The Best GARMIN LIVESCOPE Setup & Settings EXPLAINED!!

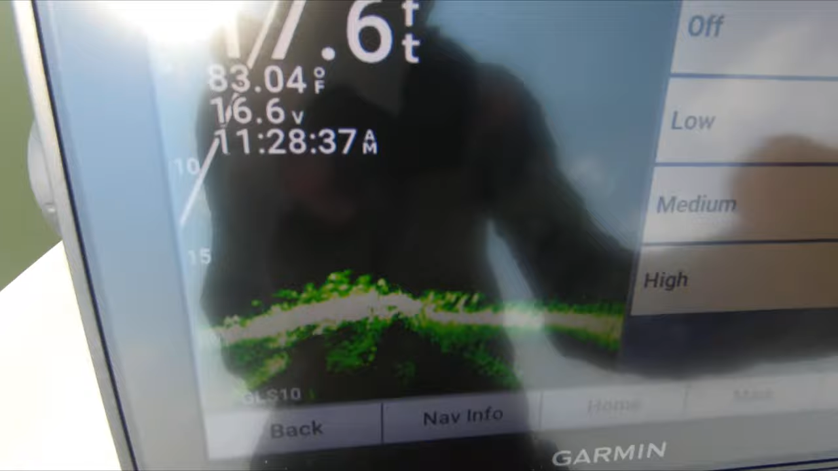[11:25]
On screen: water 83.04°F
So I've got TVG off, but if I turn that on low, medium, or high, that's really just gonna clean up the black picture a little bit if you've got a lot of clutter and whatnot there.
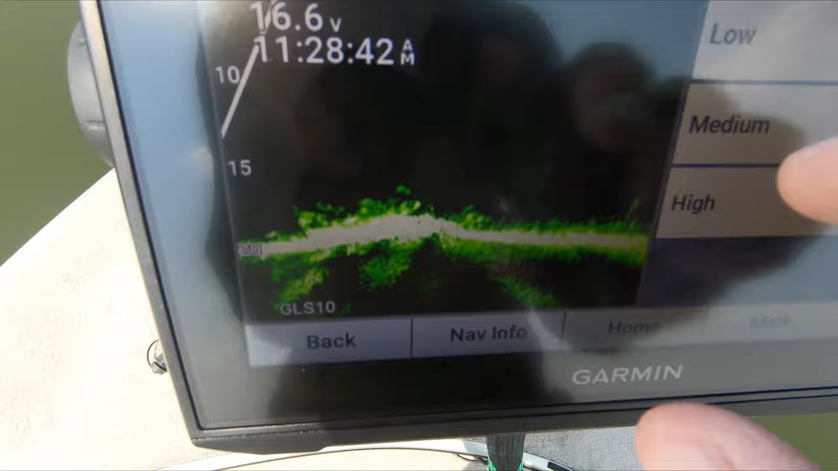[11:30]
It's actually gonna be really tough for me to give you guys a good example on a day like today, but I like to leave mine off.
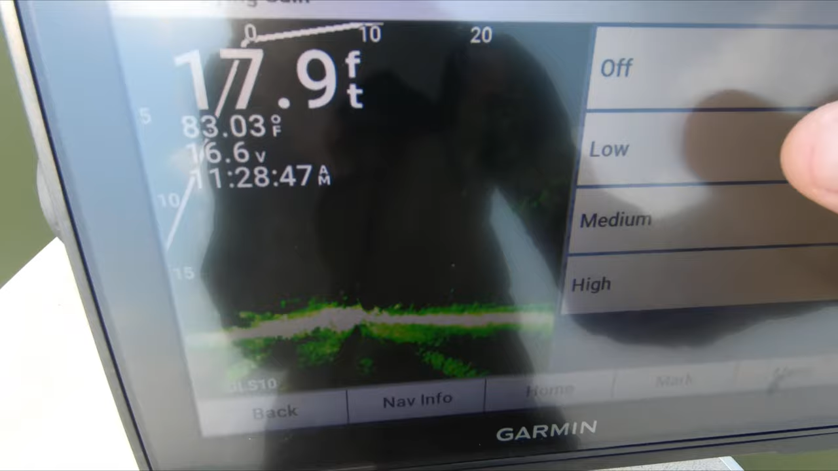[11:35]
On screen: water 83.03°F
But when you guys get out on the water, play with the low, medium,
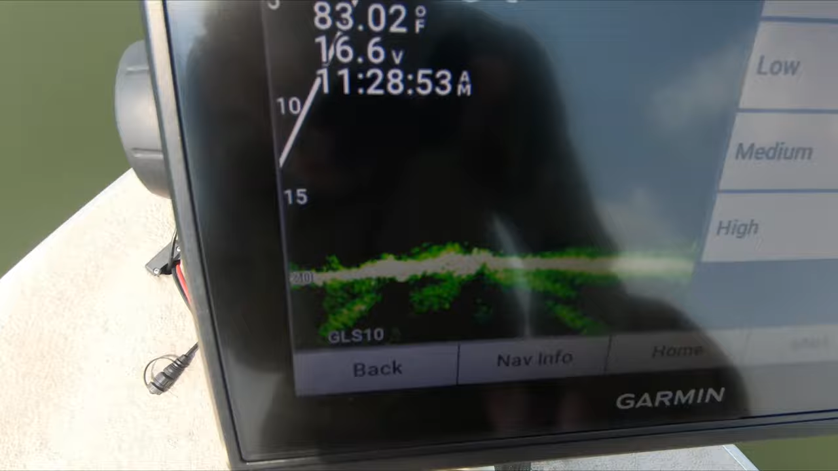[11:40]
On screen: water 83.02°F
and high settings and kind of just see what that does for you, but I like keeping those off.
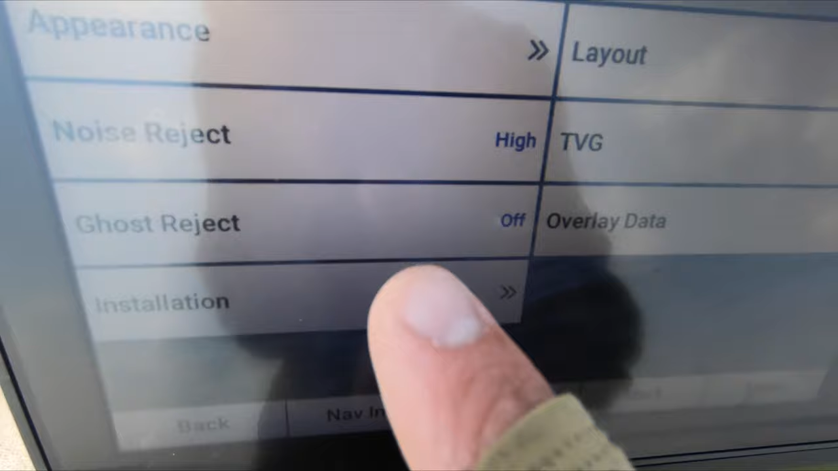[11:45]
Ghost reject is it's a new feature in the new update, and the ghost reject is something I thought would be a lot cooler than it is, but I leave my ghost reject off.
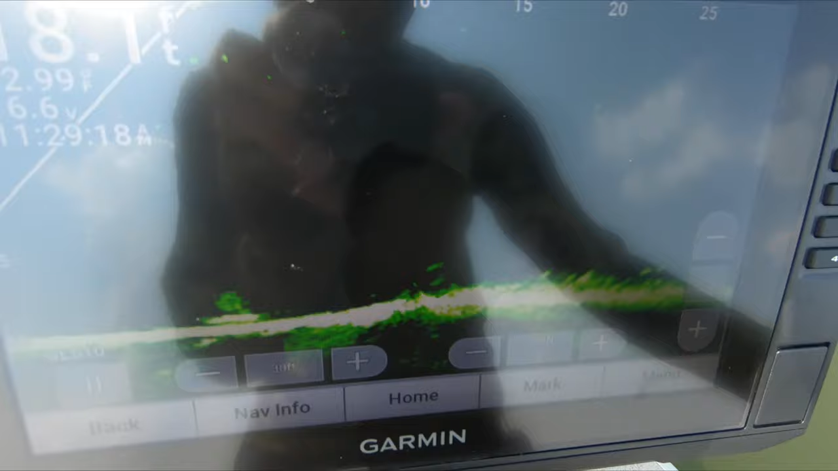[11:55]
A big reason why I leave ghost reject off, I mean, you can kind of barely see it, but depending on your depth, like we're in 18, you're probably not gonna have much,
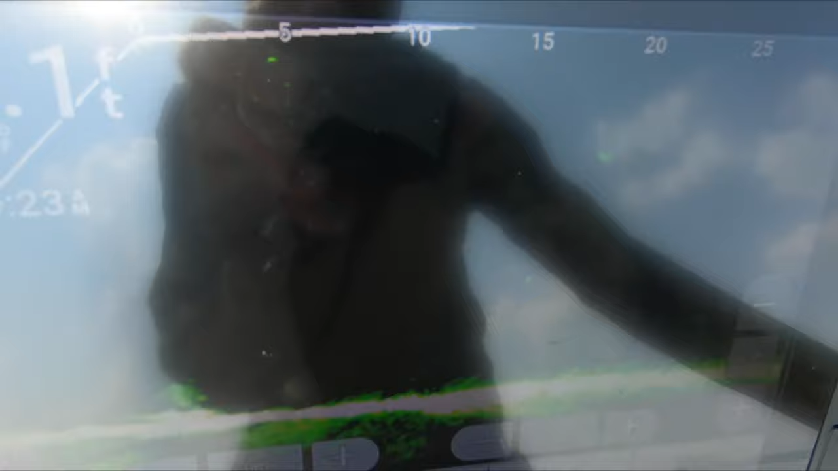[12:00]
but right up around here, you're gonna have this big long line.
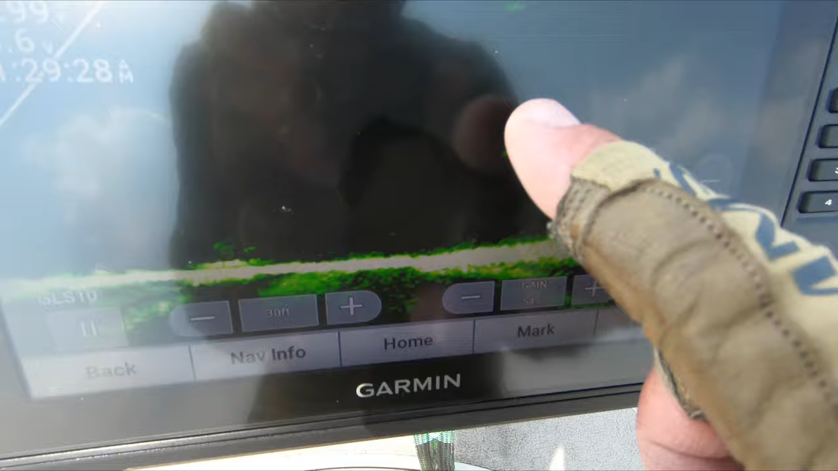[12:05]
That's gonna be the ghost tree. It actually literally does look like a tree, but it's just interference coming off the trend that's bouncing off the bottom.
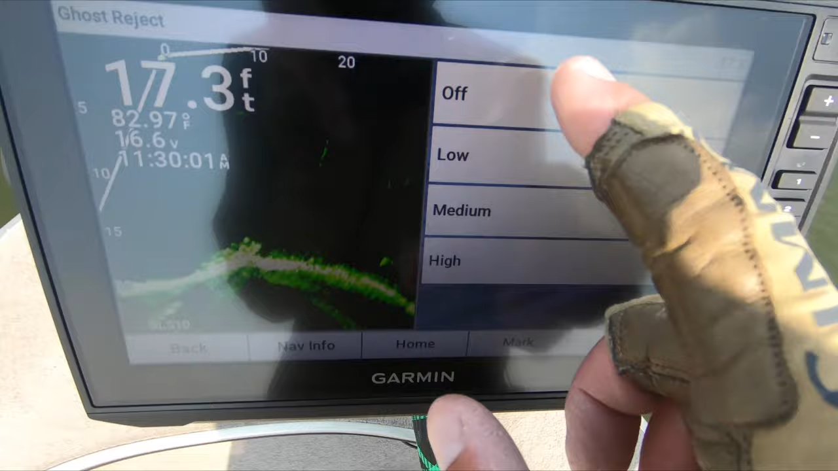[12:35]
On screen: water 82.97°F
So back to the main sonar setup screen here.
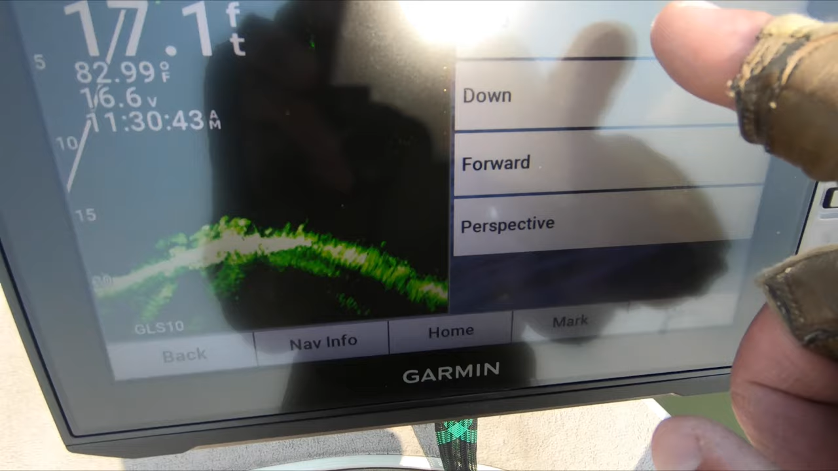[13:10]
On screen: depth 17.1 ft, water 82.99°F
If that pole bends one way or the other, up or down, that transducer is gonna auto orientate to down, which I find to kind of be a pain, so that's why I always just leave mine on forward instead.
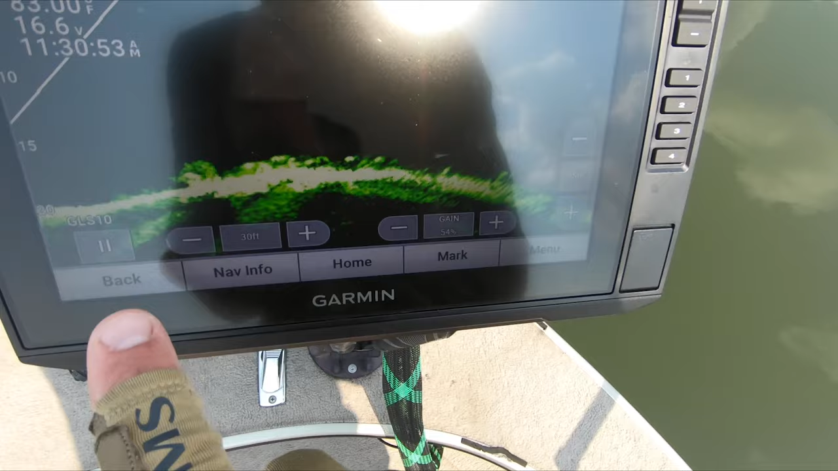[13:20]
So yeah, I mean, if we go back to the main menu here, there's really not too much else to go over.